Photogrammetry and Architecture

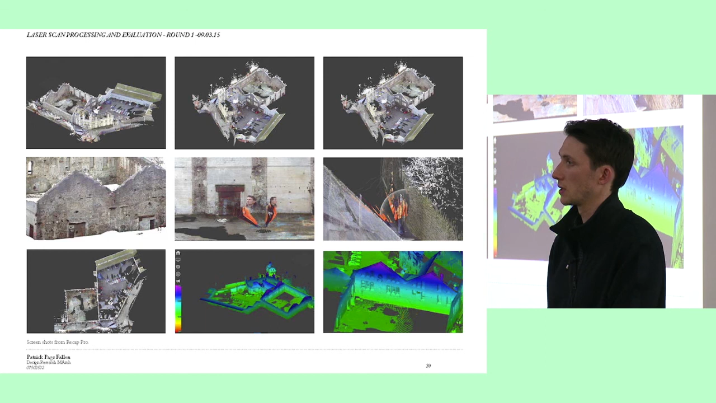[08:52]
once you've got the scan this was the first time I'd ever done it and I had a lot of help from them you get a really rich three-dimensional model with full textures and elevational heights everything and if you're wearing a fluorescent jacket like I was then you get plastered on the wall
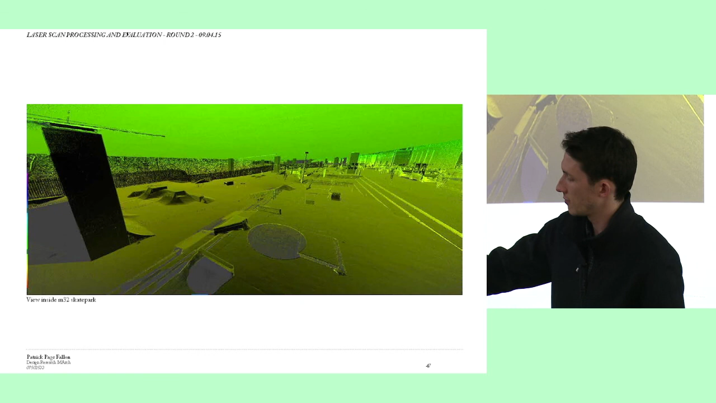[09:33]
resolution of the spaces that you get so you can see all the skate ramps and all of the kind of different levels and surface and the great thing about this is that the M32 DIY spot is is a completely changing environment so you go back there now and this will be this will be gone so with laser scanning you can really get a kind of fragment or an archive
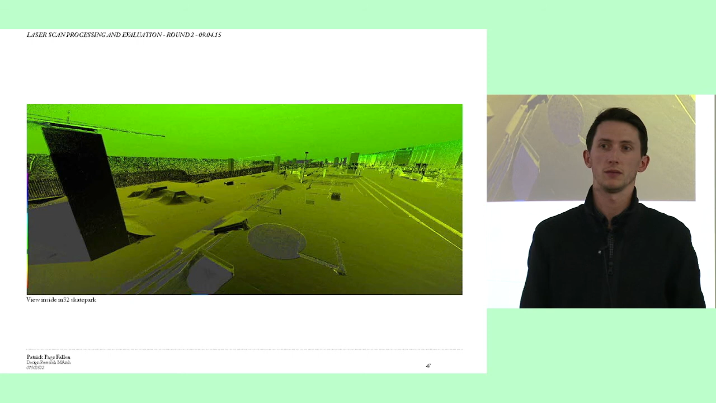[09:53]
or a time shot of that moment which is
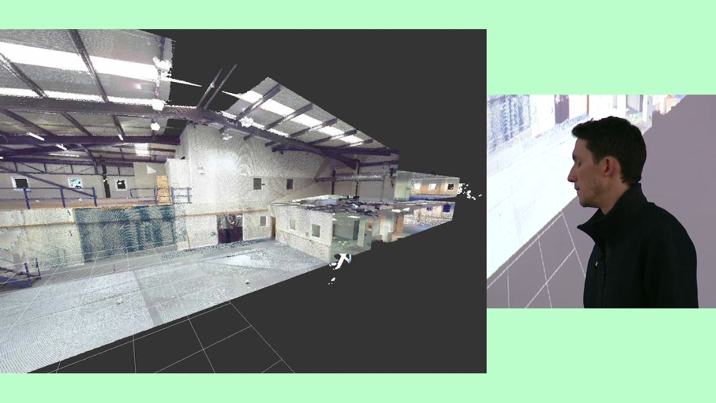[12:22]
you need a big computer as well because um yeah I've got like I think it's 64 gig of ram you need to be able to process all of the information and um there's a lot of
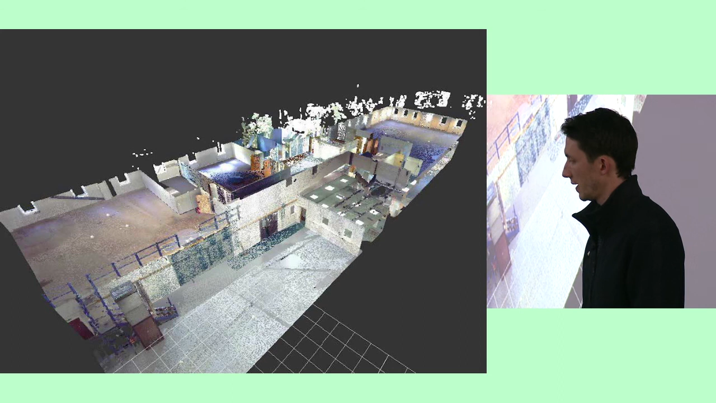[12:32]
days of just not knowing what I was doing but um day by day I kind stitched it together and it turned out okay so that's the warehouse space um one of the key things that I've done is um using this point cloud data and then putting it into Revit so that we then have an accurate model of the site and so I prepared all of the drawing information and surveys and proposals
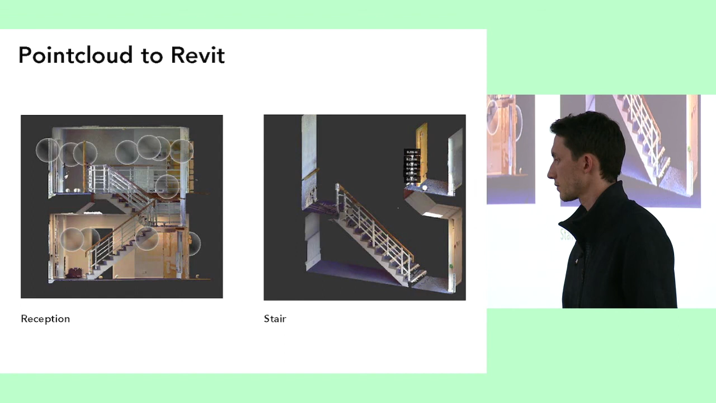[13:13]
in this process so point cloud goes straight into Revit and then you can model it and trace it from there and I thought it was a really good way of doing it and it saves time because you don't have to keep going back to site and you can just go into the model and measure as you can see here the plan you can see elements of the green and the cars and stuff like that um and I was a bit worried that it wouldn't it wouldn't register completely accurately
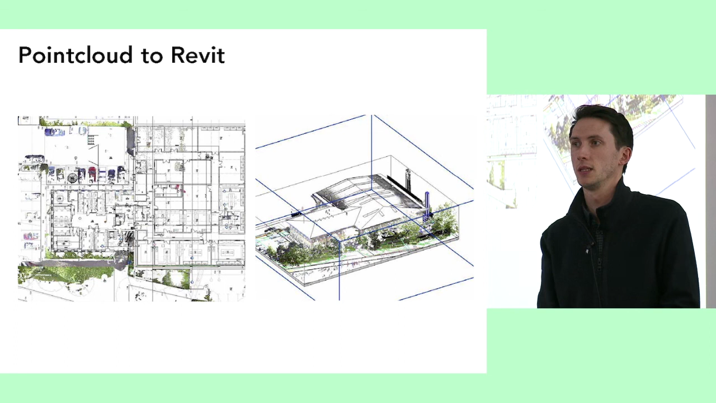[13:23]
but we did get an external topo survey and it did just hit bang on so it was good that that worked um and it's quite cool with the trees as well because
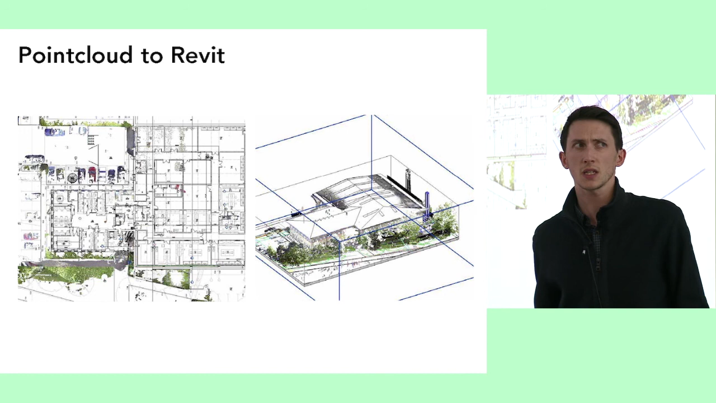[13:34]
no one's really going to draw the trees in that level of detail um and here we use it's quite a basic
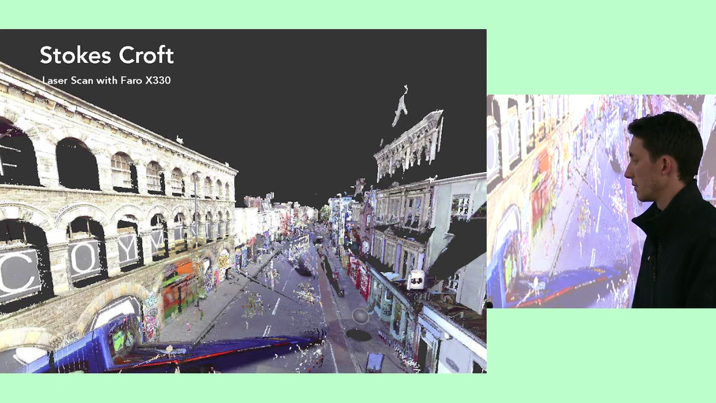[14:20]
and I've spent many a time hanging around here and I I love the the part of part of town um it's really changing and it's it's moving fast and um
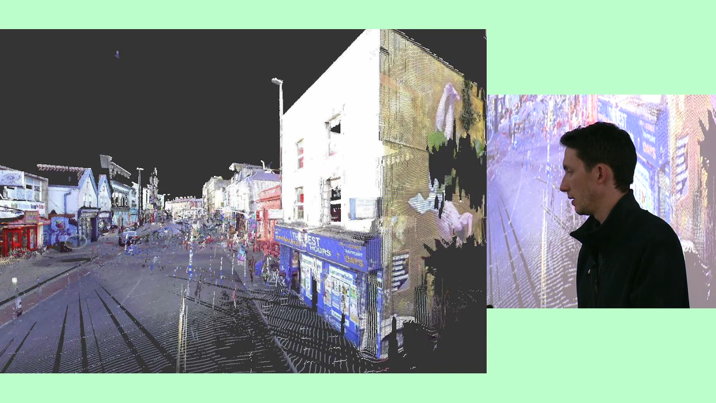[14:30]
people say it's gentrified and yeah it's transforming so this was done two years ago and you can even see some of the changes since then and there's a Banksy
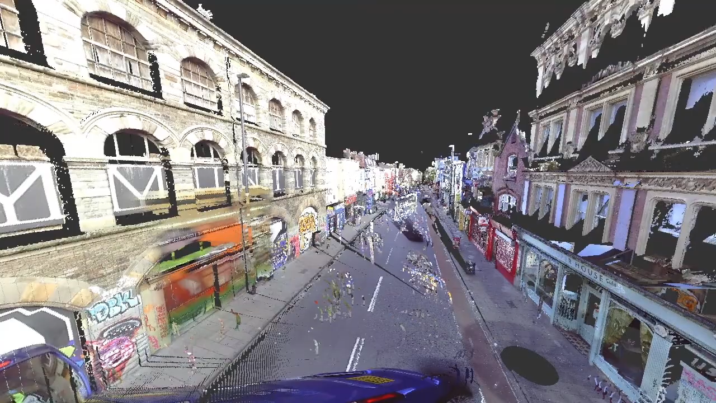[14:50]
so you get a lot of like noise and you get like people in the road and you get the graffiti
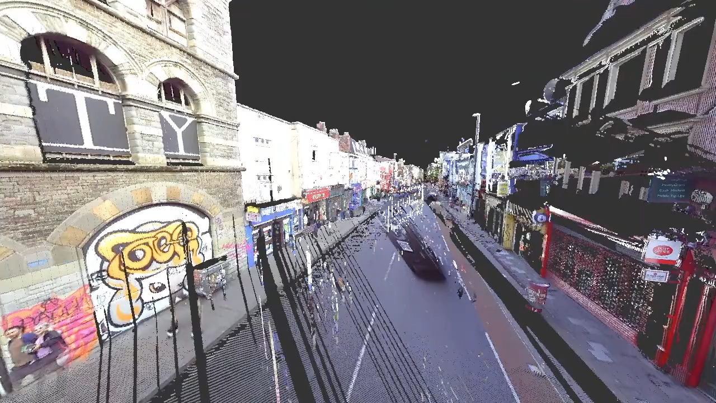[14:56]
um you get all the shops um you
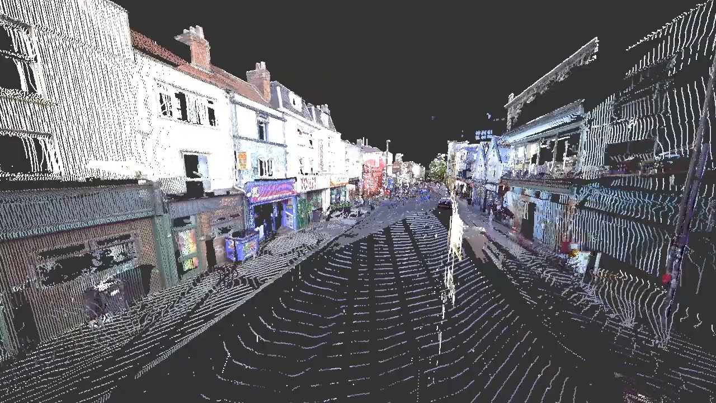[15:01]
just get everything and it's all a bit messy and you can clean it up um but this this
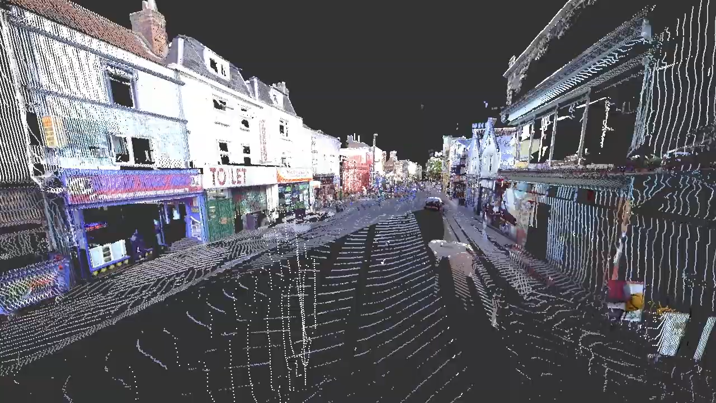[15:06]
is a big point cloud I've got Slick's Chicken there I